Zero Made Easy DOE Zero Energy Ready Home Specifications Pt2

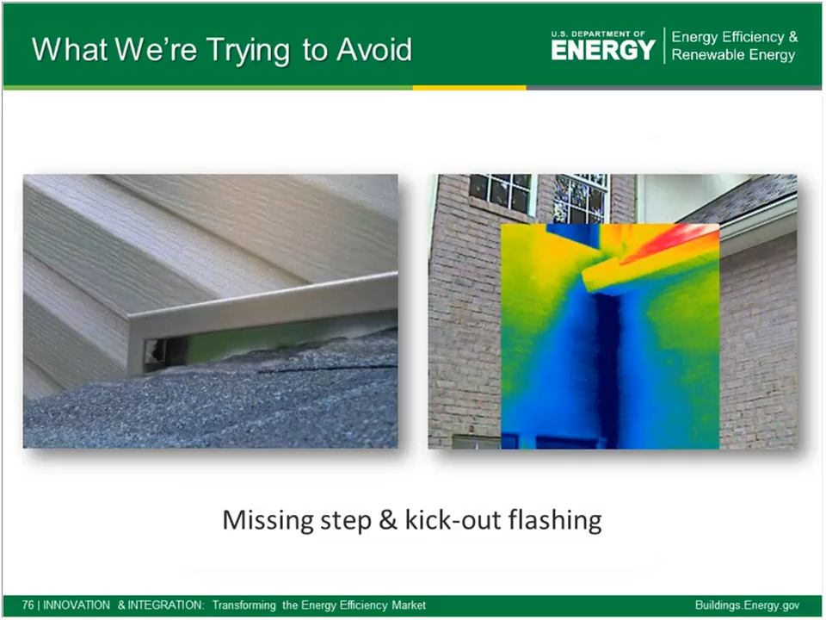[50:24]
Make sure we're doing the things that matter so we don't get the chronic water intrusion down that wall where it meets the adjacent route.
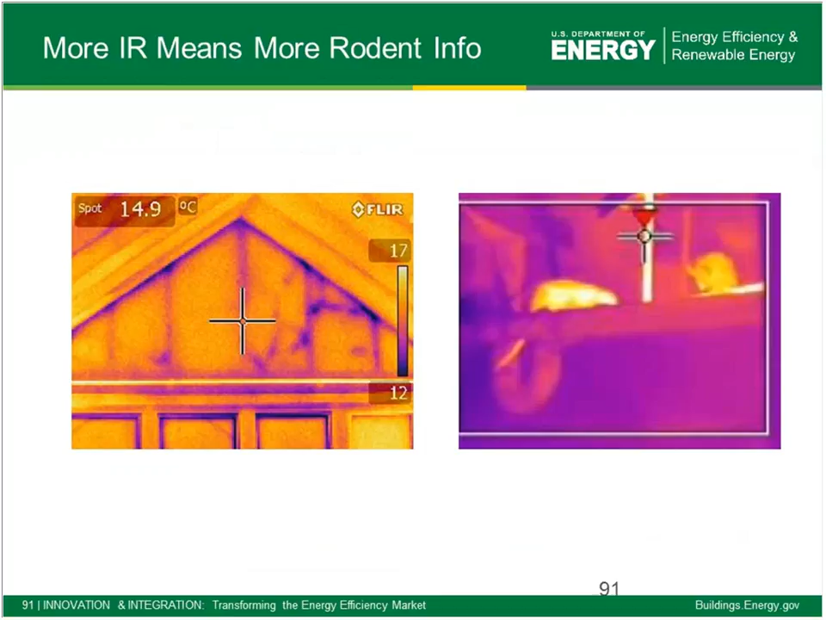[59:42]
On screen: spot 14.9°C
Or, even worse, catch them right there hanging out in your rim joists. Combustion safety.